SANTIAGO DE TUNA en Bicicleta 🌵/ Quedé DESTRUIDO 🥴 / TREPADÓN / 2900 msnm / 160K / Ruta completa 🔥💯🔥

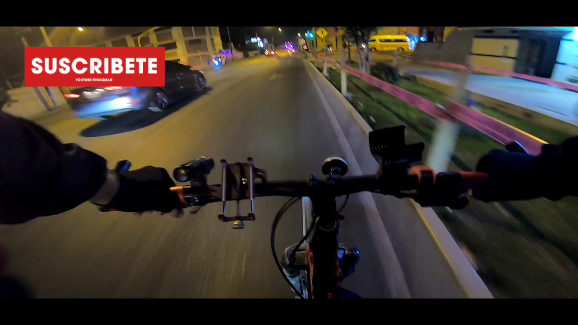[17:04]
7 y 39 de la noche, acabo de pasar la entrada hacia Huachipa. Yo estoy cerca ya de Ceres y de Santa Anita. Bueno y así llega a su fin nuestra ruta del día de hoy. Si te gustó el video dale like y suscríbete a nuestro canal.